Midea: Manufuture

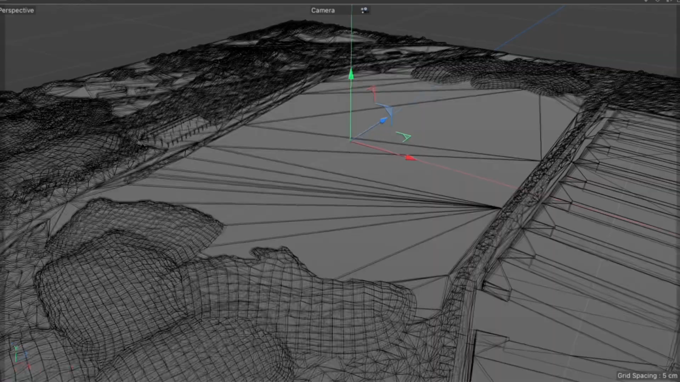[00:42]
we restored the surrounding landscape and combined it with the 3D model of the factory.